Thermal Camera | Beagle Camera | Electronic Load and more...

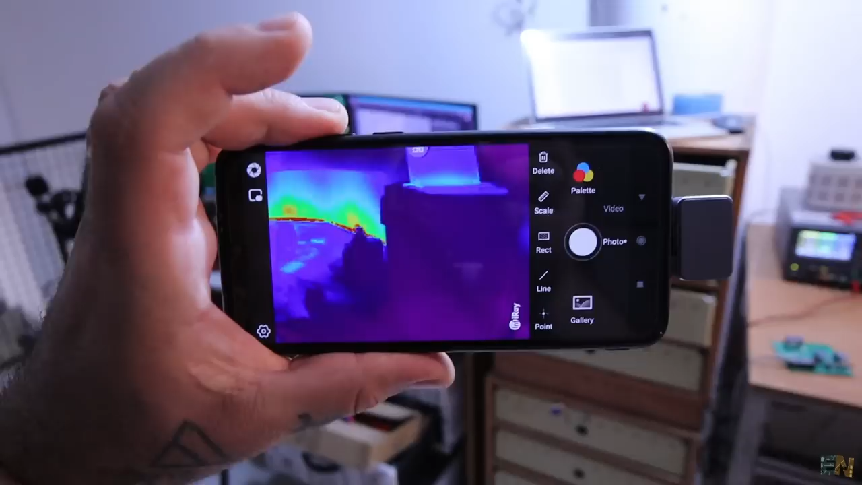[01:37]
I have to say, this is very cool, even better than expected. The quality is very, very good.
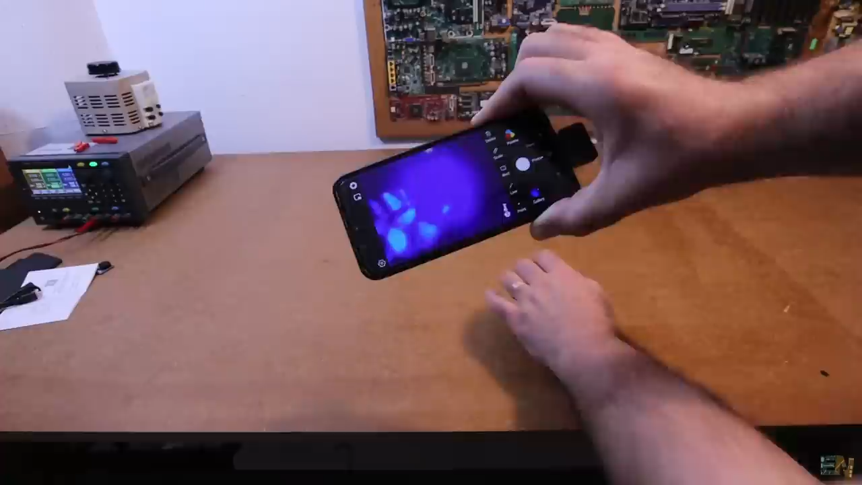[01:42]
We can see things that the naked eye can't see.
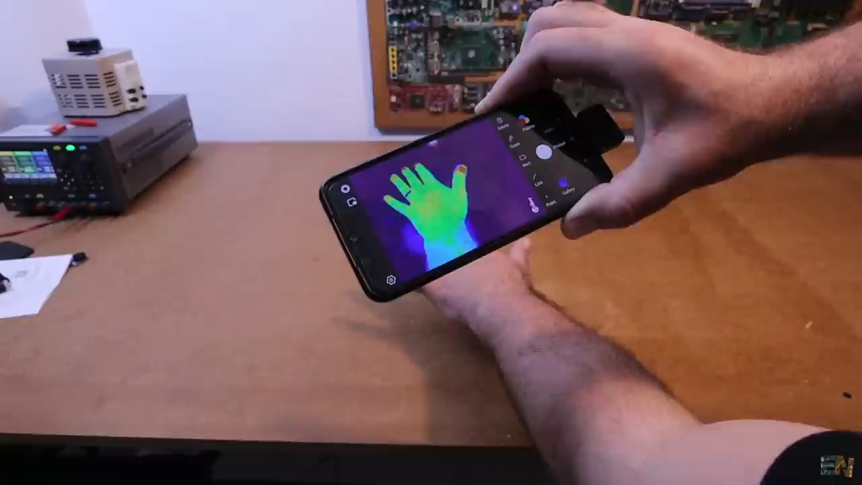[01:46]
For example, I can see the temperature of my hand. And if I place it over the table, I can lift the print of my hand,
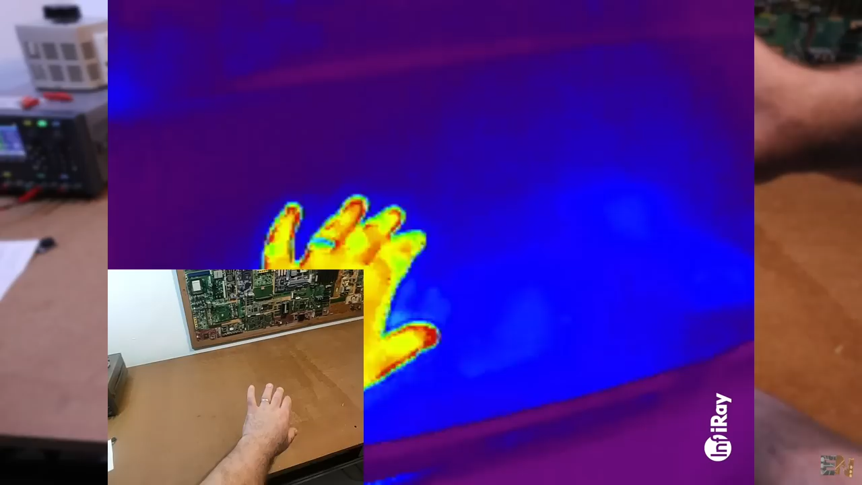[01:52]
something that would be invisible to the naked eye.
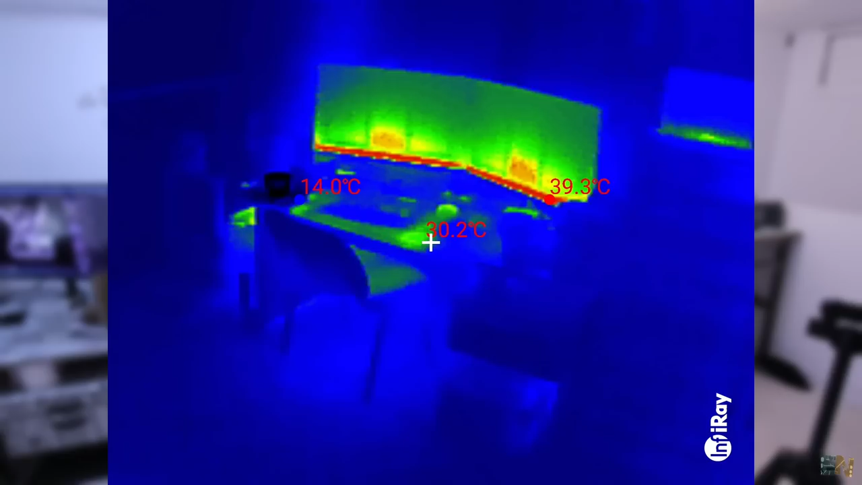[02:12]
On screen: spot 30.2°C, max 39.3°C, min 14.0°C
So using this camera, I can now check my PCBs under load and see which part will get hot.
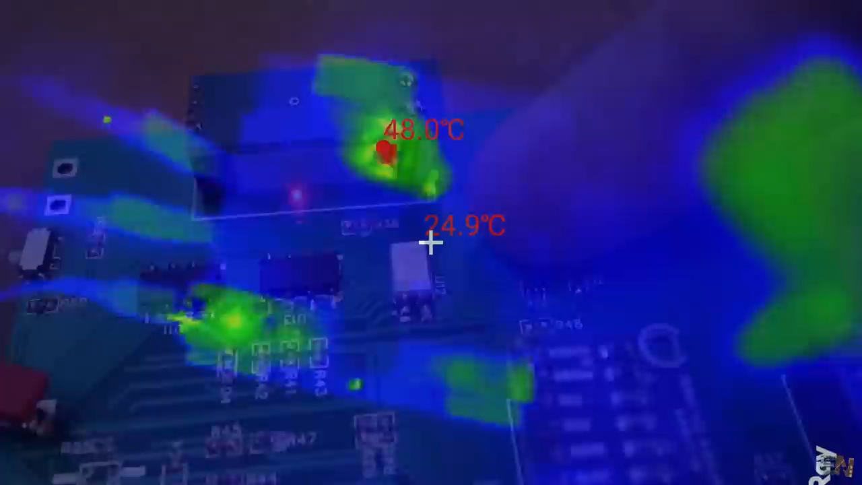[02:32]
On screen: spot 24.9°C, max 48.0°C
So this is quite a useful tool. And by the way, you can also snap in place the macro lens.
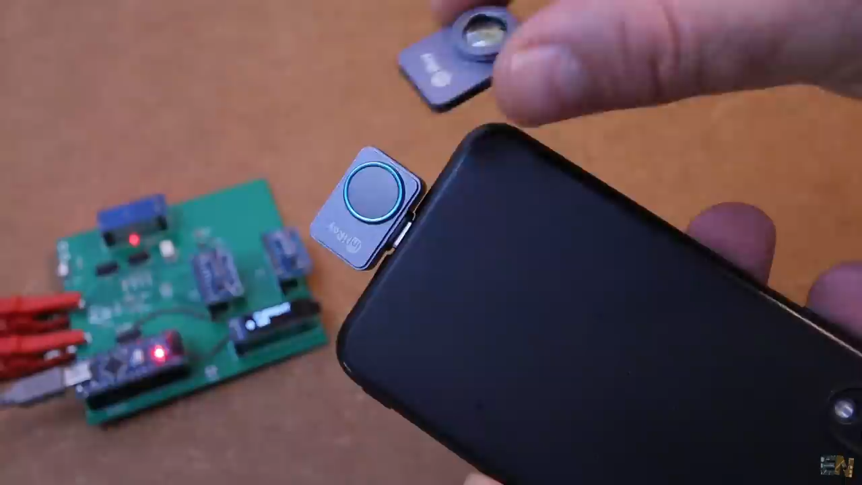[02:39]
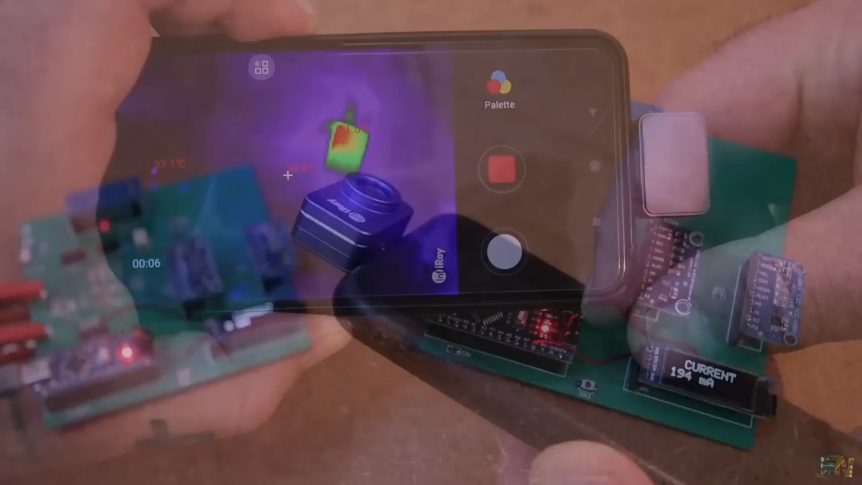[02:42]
And now I am able to get really close to the components and see the hot spots with more details.
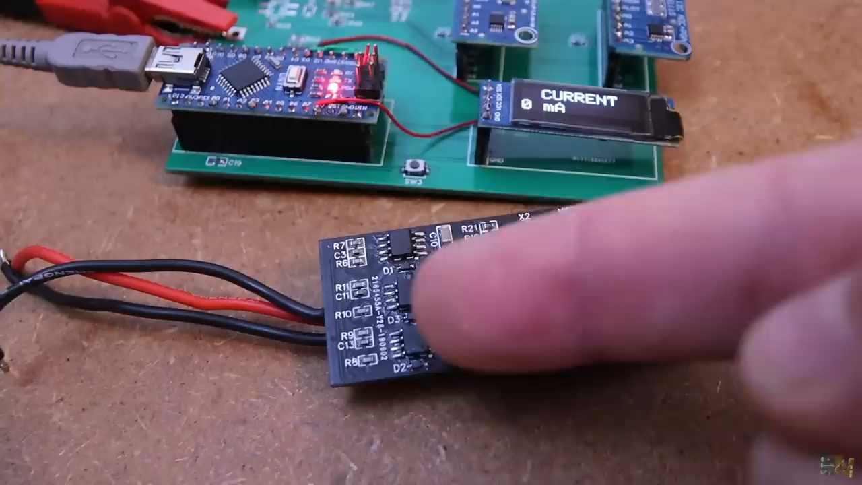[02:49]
And that's very useful when you have multiple small SMB components, one next to each other.
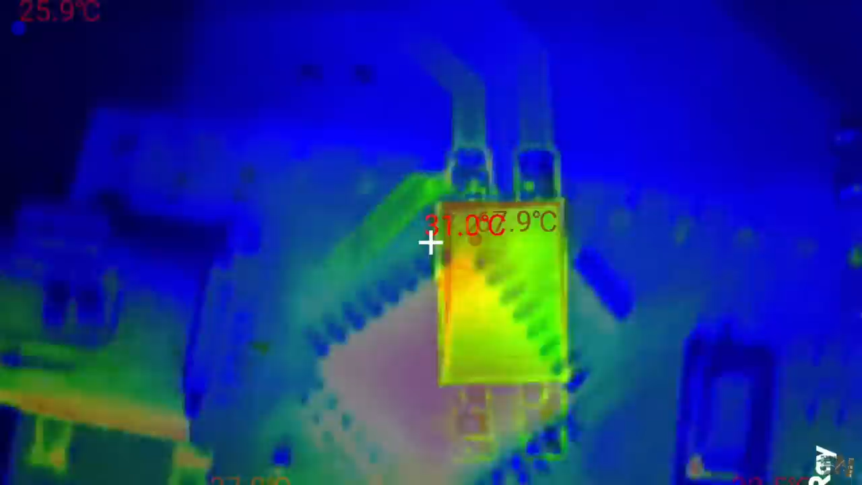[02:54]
And then on the screen from the palette, you can change to different color formats.